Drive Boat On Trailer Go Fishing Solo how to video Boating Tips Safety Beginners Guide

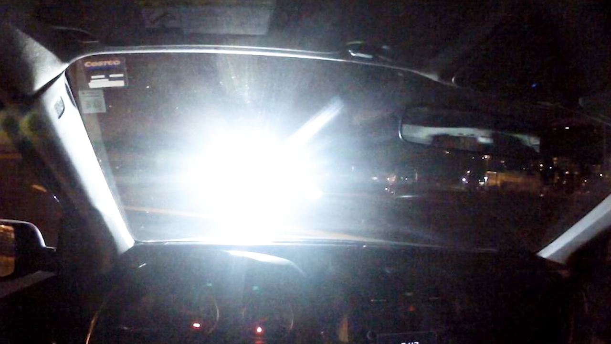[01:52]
someone's got their lights on and you can't see what you're doing so